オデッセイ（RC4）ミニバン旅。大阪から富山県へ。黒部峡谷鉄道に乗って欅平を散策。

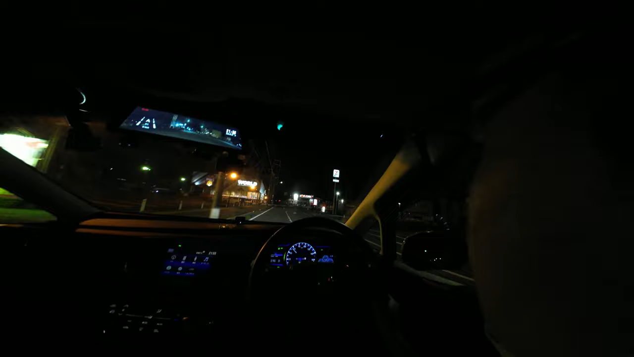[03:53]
今はまだ京都府の南端町ですね園部という場所の付近を走っているので明かりがありますがこの先はですねほとんど明かりがなくなっていきます